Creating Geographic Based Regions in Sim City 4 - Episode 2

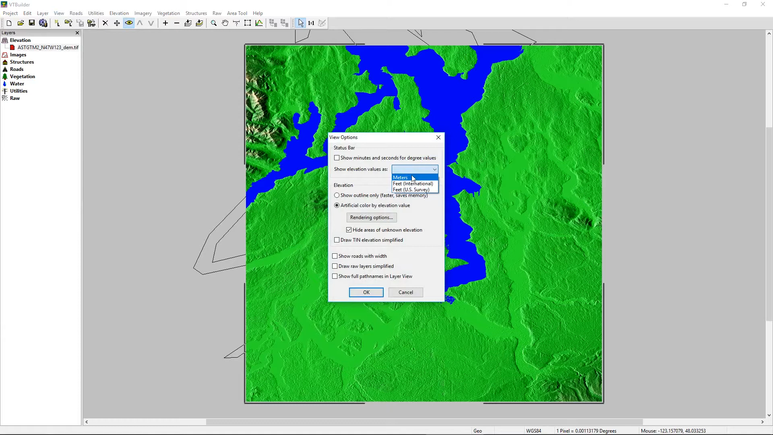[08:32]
I can select to show my elevation values in meters to keep with the information within the DEM. But down here in the bottom corner, you have your latitude and longitude. And over here will be your elevation data.
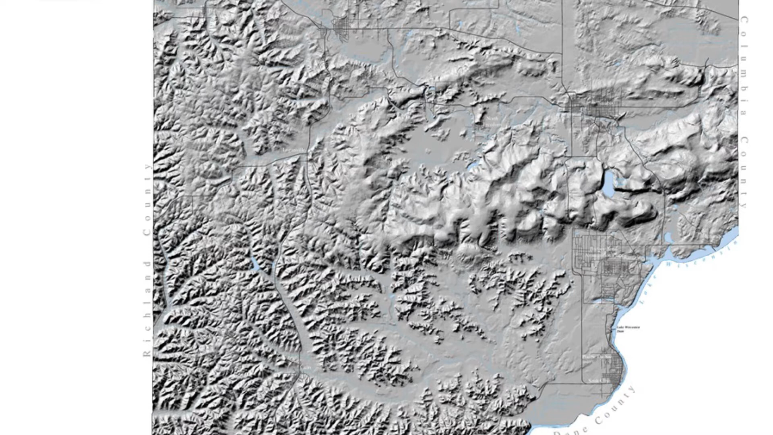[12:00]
elevation data across the X and Y axis of latitude and longitude of a two dimensional image. The elevation data will be converted to 8, 16,